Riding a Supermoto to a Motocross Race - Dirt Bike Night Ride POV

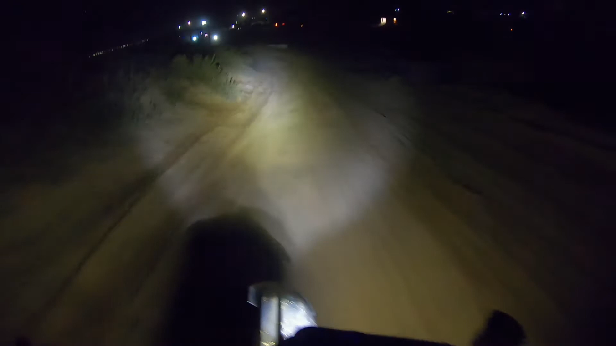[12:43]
and I should have been on the gas through this section, but almost lost it here. My leg flew over the back.